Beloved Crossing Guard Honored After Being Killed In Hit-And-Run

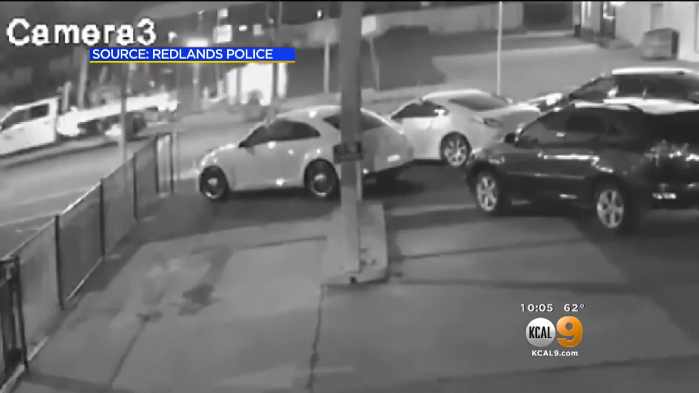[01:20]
They believe the person driving this silver or gray Toyota Sequoia or similar SUV ran a red light,